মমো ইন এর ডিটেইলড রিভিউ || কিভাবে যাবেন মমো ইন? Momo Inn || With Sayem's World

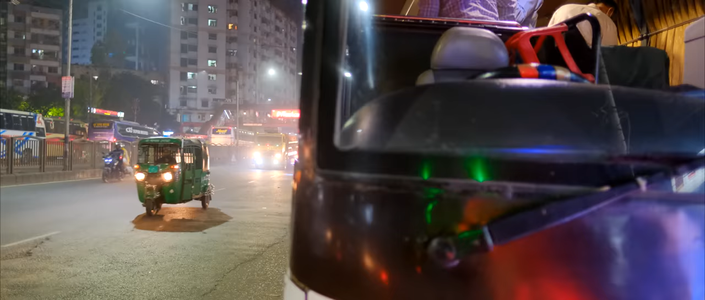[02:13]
বাস ছাড়ার সময় ছিল ঠিক রাত 11:30, একদমই দেরি করে নাই, কাটা কাটা 11:30 বাসটা ছেড়ে দেয়।